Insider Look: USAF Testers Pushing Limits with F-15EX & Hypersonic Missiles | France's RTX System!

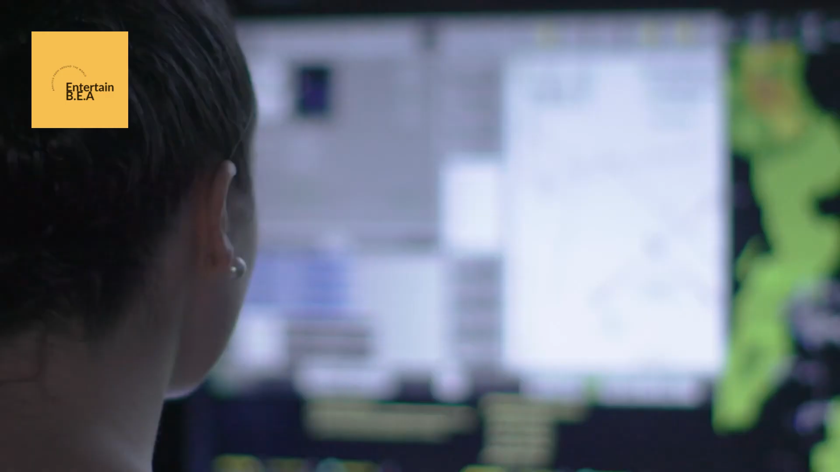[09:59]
The RTX mobile air traffic control system boasts a range of advanced
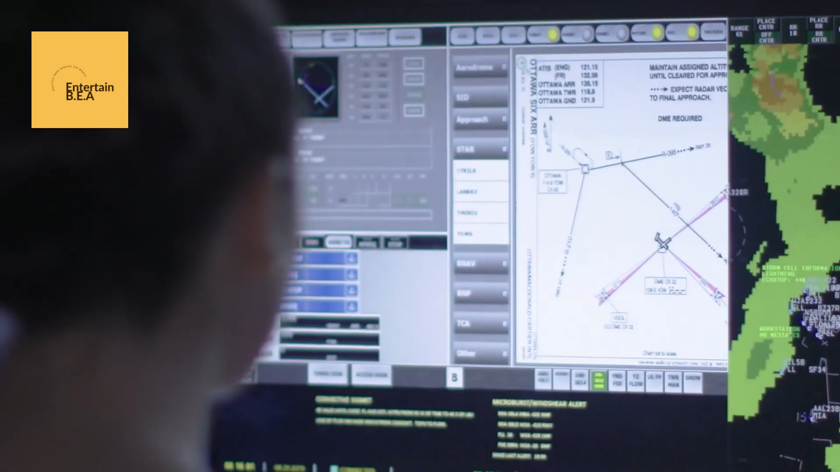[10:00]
features designed to optimize air traffic management.